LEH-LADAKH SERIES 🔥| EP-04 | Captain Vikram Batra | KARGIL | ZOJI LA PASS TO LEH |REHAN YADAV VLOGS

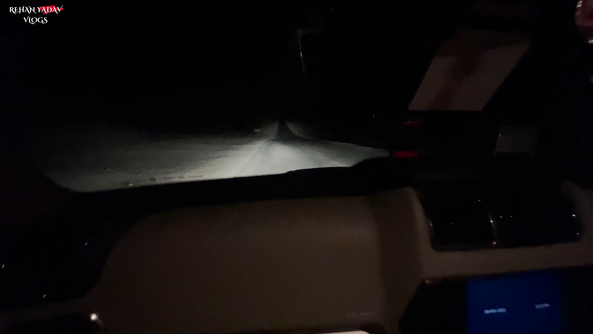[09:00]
ये जा रही है भाई धीरे धीरे पीछे
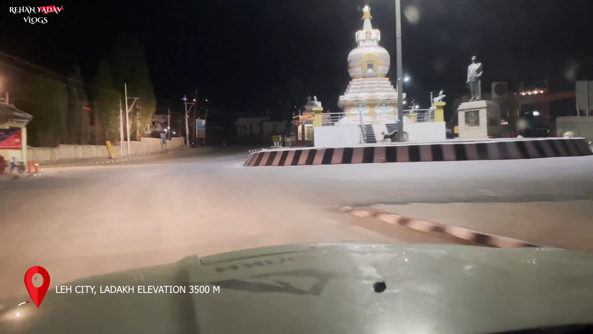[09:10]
जा रही है पीछे जा रही है, पीछे
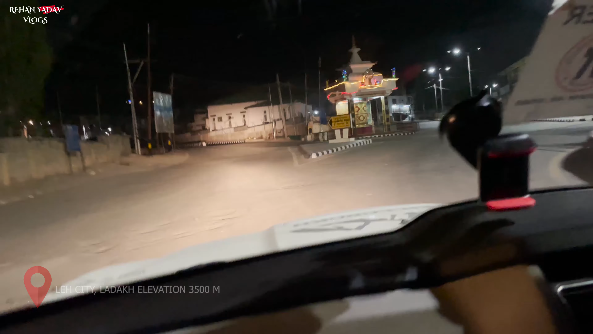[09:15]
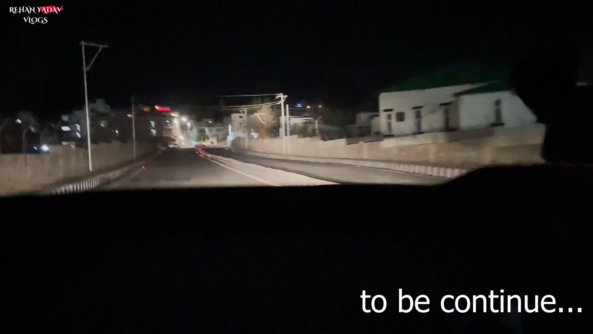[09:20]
जा रही है भाई पीछे जा रही है, गाड़ी गाड़ी जा रही है पीछे। ओ भाई अच्छी खासी स्पीड में जा रही है, तो ओ भाई बहुत है, वो बस बस रोक ले वो भाई, वो कितनी होगी